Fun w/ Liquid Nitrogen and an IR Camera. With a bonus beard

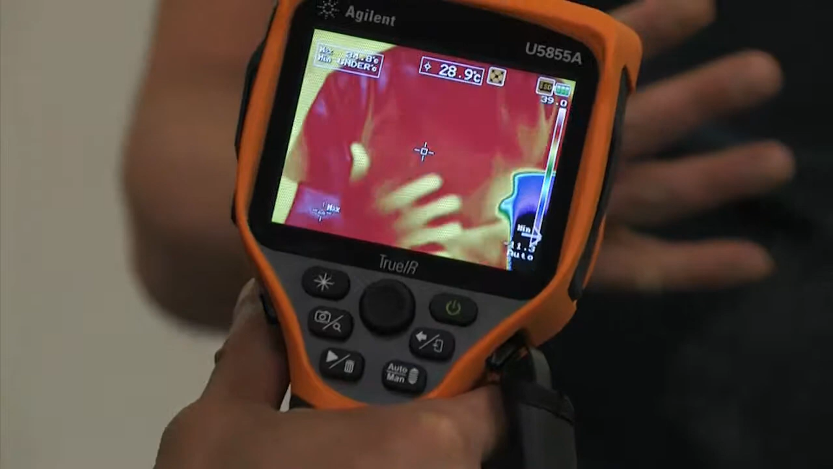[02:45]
On screen: spot 28.9°C
liquid nitrogen will actually form a small protective barrier around his finger as long as he only puts his finger into the liquid nitrogen for a quick moment.
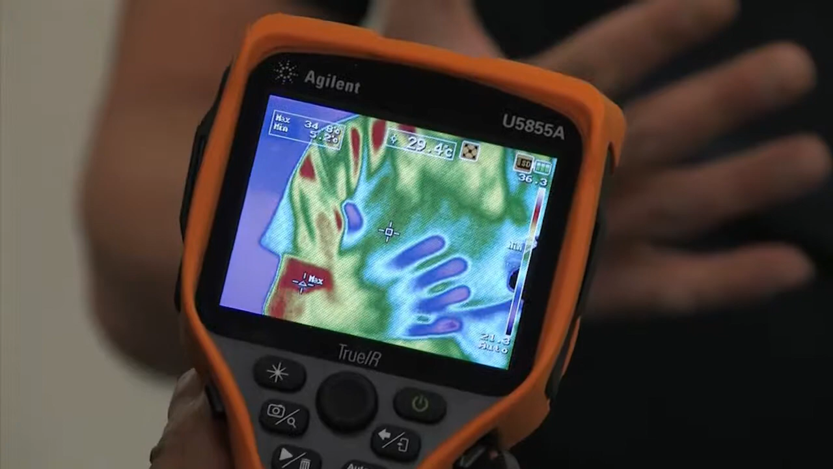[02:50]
On screen: spot 29.4°C
So let me take a measurement before he puts his hand in there.
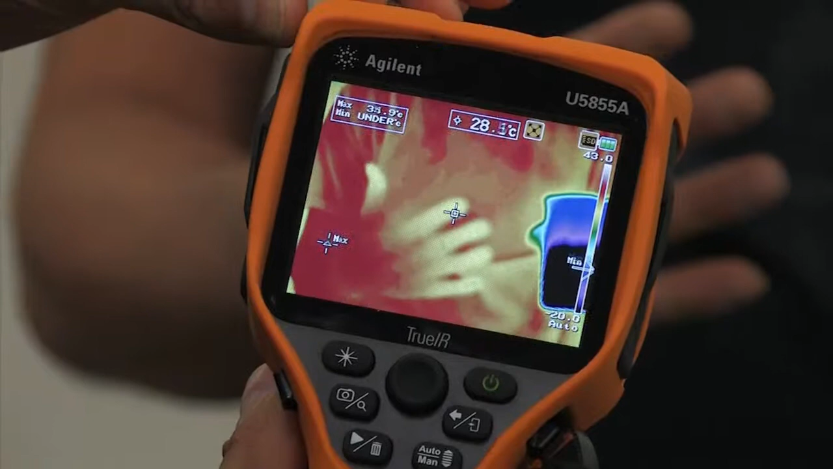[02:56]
So that is about 24 degrees right now celsius.
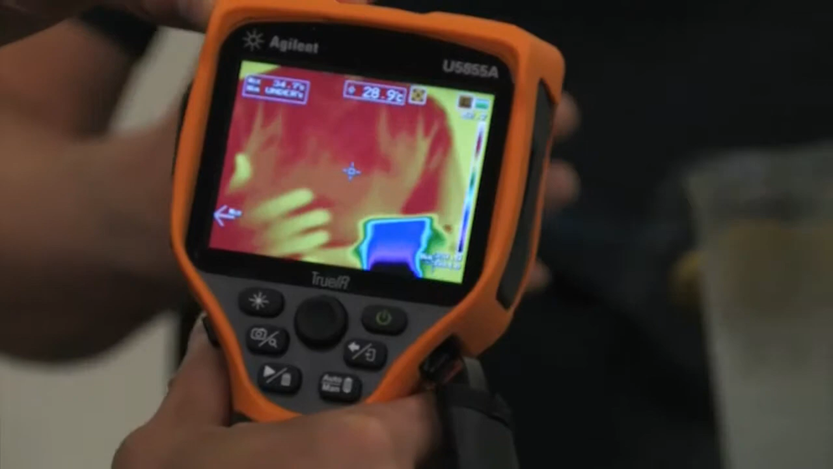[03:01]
Let's see what it looks like after he puts his hand into that.
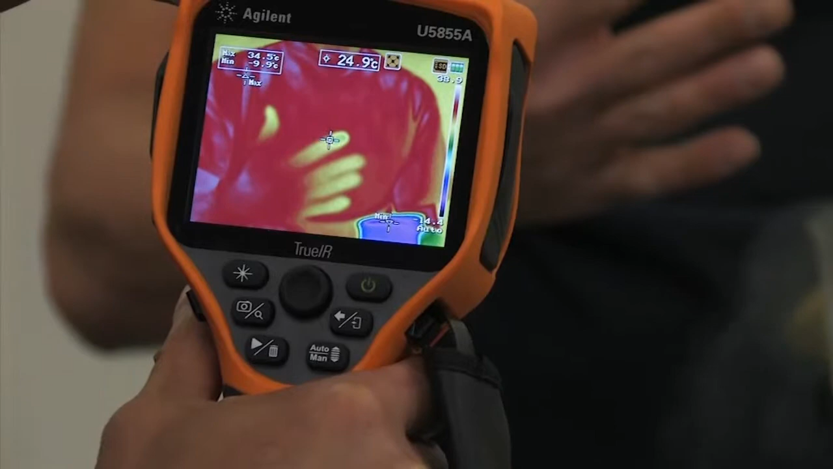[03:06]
On screen: spot 24.9°C
Oh he definitely dipped it in and now it only went down maybe two or three degrees.
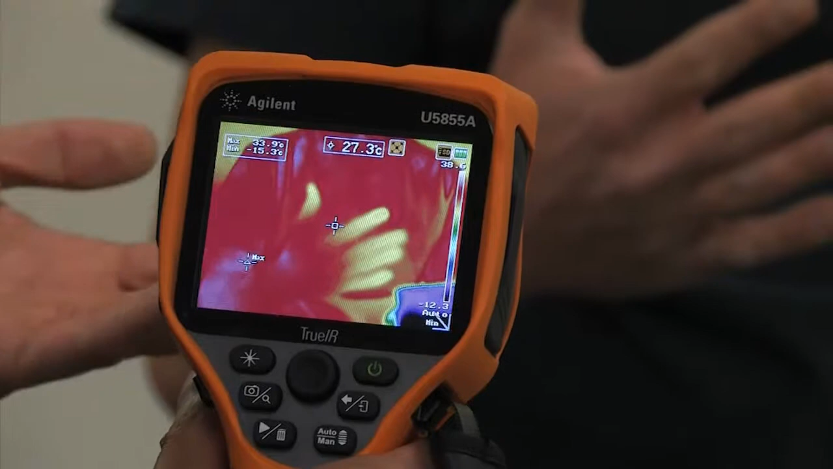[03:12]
On screen: spot 27.3°C, max 33.9°C, min -15.3°C
So even though he put his hand into the liquid nitrogen minus 196 degrees laden frost saved us saved Mario's finger and he's just fine.
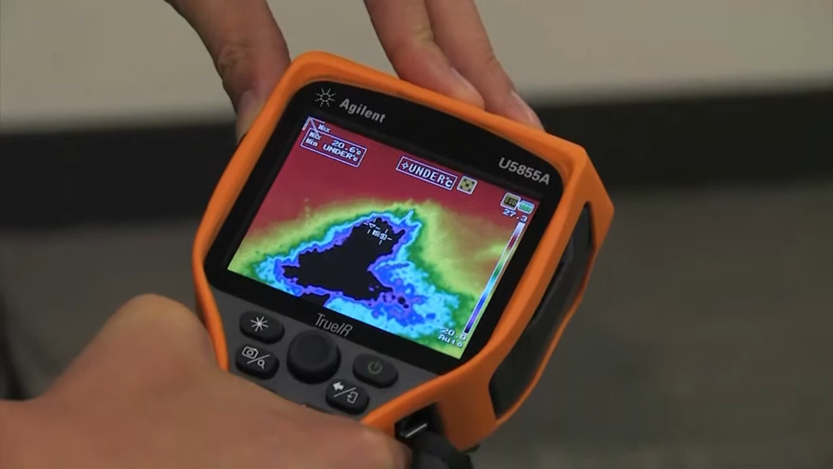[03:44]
so you can see where he threw that liquid nitrogen there's a lot of cold spots on the floor now so even though visibly to my eye it looks very dry we can see lots of cold spots it's still underneath the range of our temperature sensor
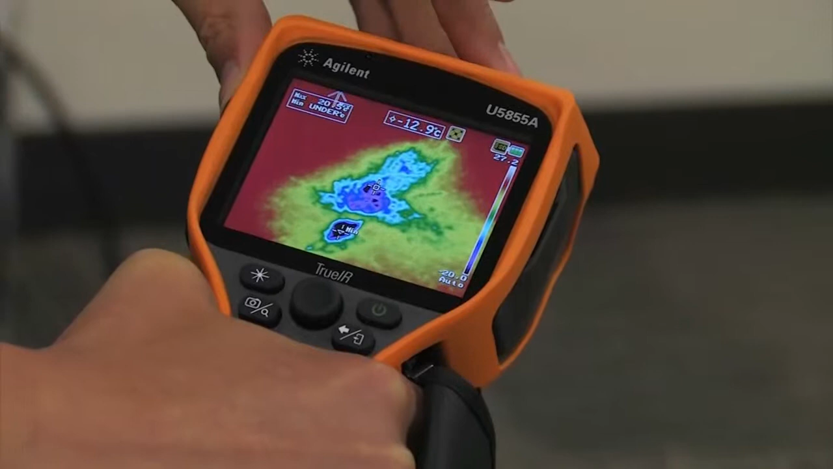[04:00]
probably 196 degrees celsius as it warms up but even in this purple area we see minus 10. See let's take a look at as it warms up so minus or four
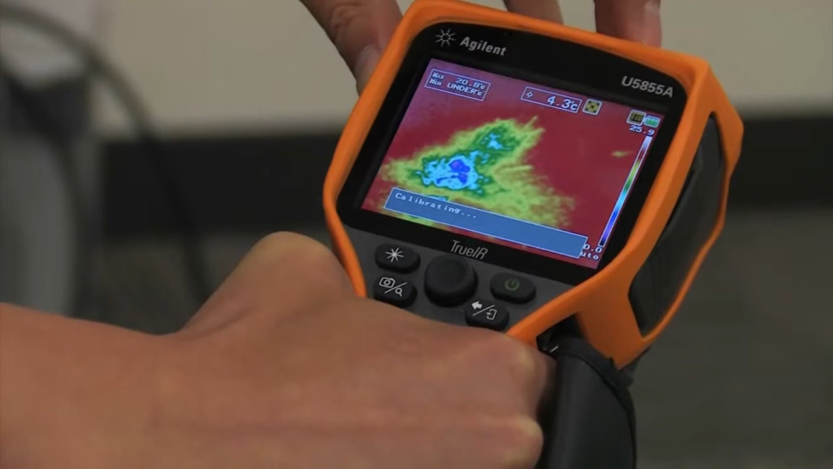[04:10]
degrees celsius then it kind of warms up to around room temperature.
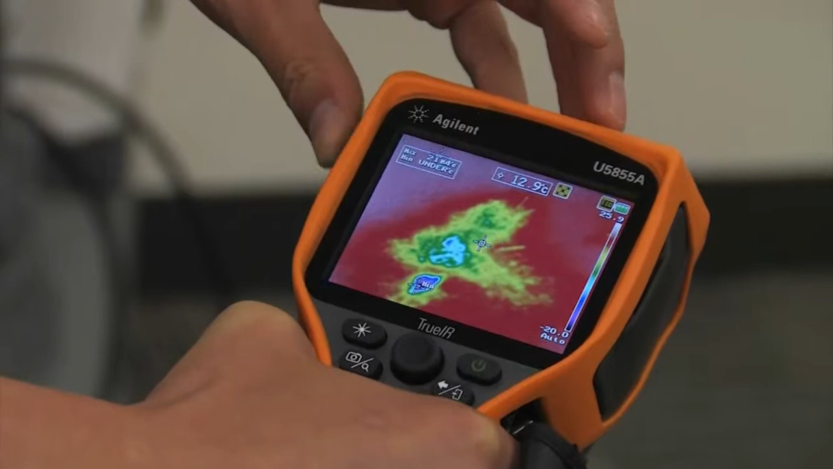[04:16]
On screen: spot 12.9°C
So even though we can't see it in the visual spectrum we know that the carpet is
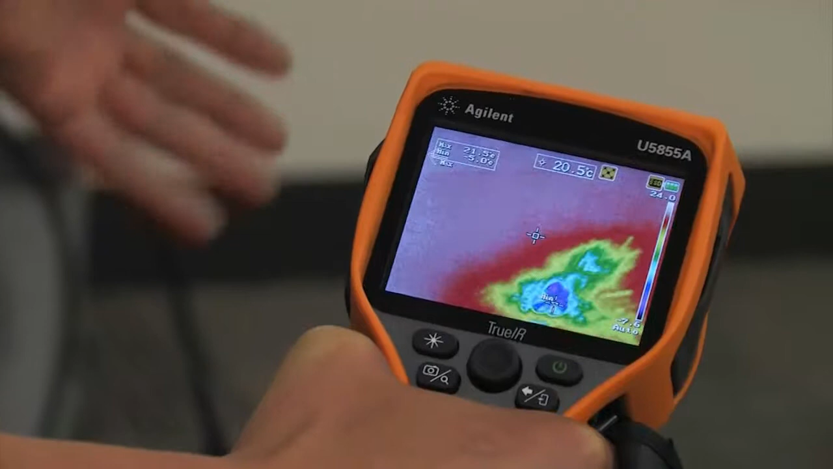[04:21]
still really cold with this thermal imager.
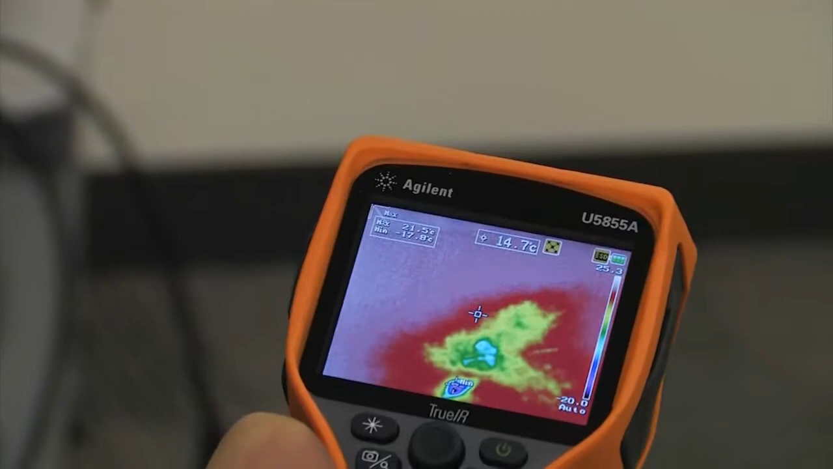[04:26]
On screen: spot 14.7°C
One last shot I do want to show off is with Mario and his
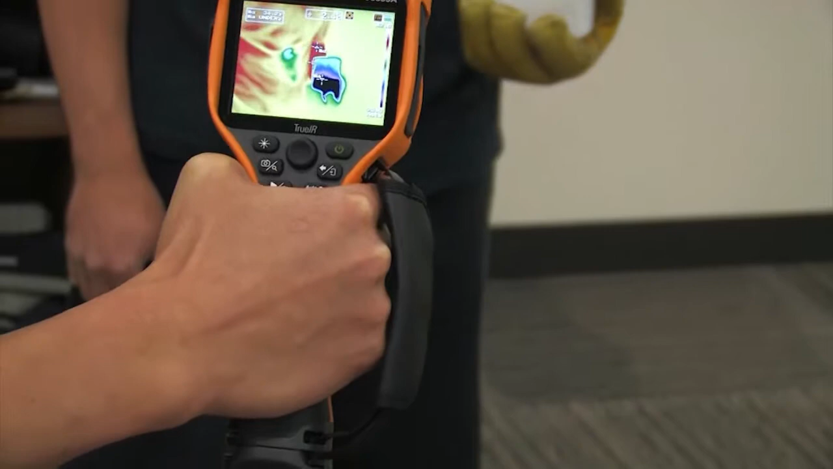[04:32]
beard so there's his hand but here we have crazy cool Mario with his safety glasses which are not conducting any
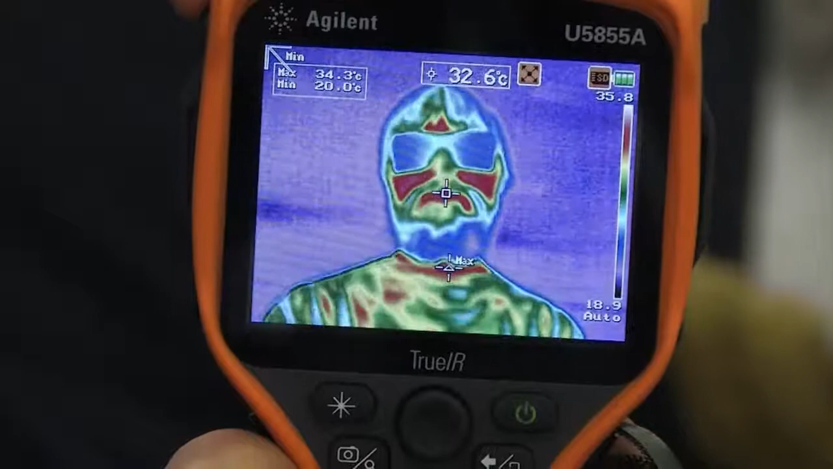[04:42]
On screen: spot 32.6°C, max 34.3°C, min 20.0°C
heat from his face but also his beard is insulating the heat from his
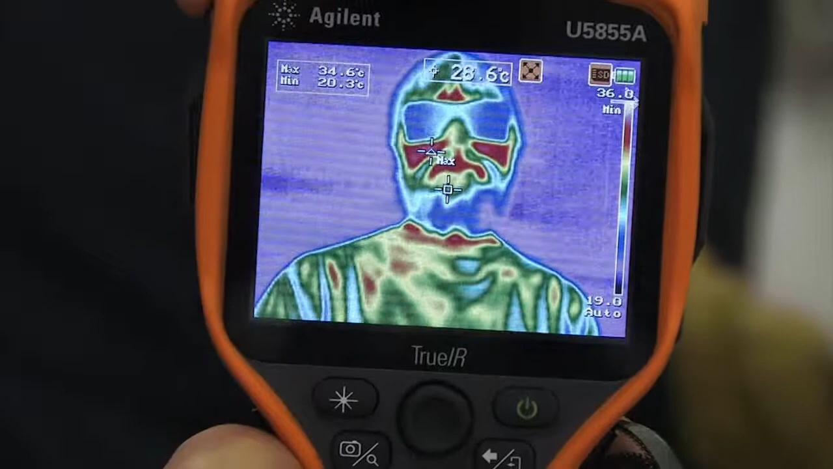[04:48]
On screen: spot 28.6°C, max 34.6°C, min 20.3°C
face as well so we're getting some cold spots around his beard so all